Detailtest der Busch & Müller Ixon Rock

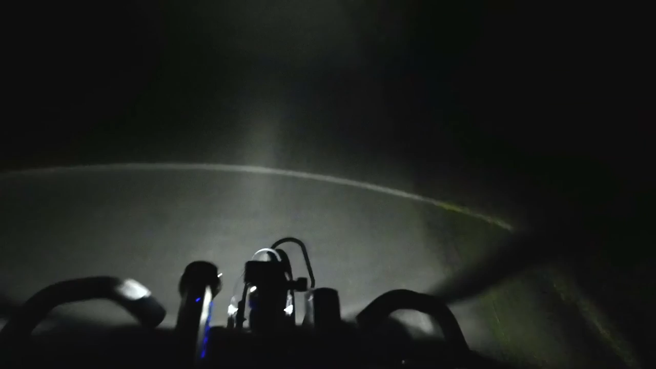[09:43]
Eigentlich ist der mir fast ein bisschen zu hell.
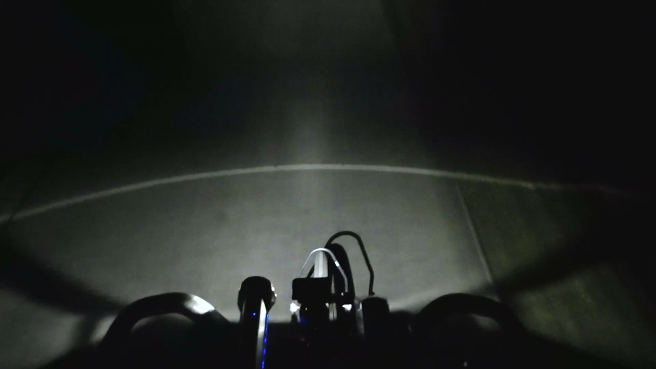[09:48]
Solche überhellen Bereiche führen dazu, dass sich das Auge darauf einstellt und dann in den dunkleren Bereichen schlechter sieht. Aber da der Bereich bei der Exxon Rock so weit vorne ist, hatte ich immer das Gefühl, dass sich das Auge nicht auf diese hohe Helligkeit einstellt, weil man es normalerweise nur am Rand vom Sichtfeld sieht. Auf jeden Fall ist diese nahe Ausleuchtung sehr angenehm. Sicher auch, wenn man mal sehr langsam Hindernisse umfährt, aber auch, weil man dann seitlich auch im Blickwinkel Licht hat und dadurch weniger das Gefühl hat, in einem dunklen Loch zu fahren.
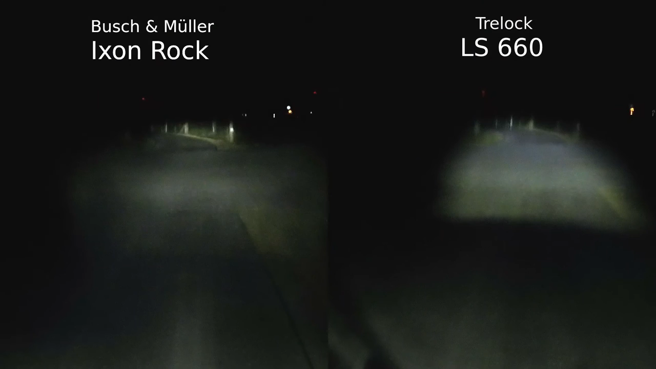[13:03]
Wo man da mit der LS 660 quasi ins Dunkle reinfährt und recht unsicher ist und nicht viel erkennt, kann man mit der Exxon Rock einfach noch ein paar Meter weiter in die Kurve reingucken.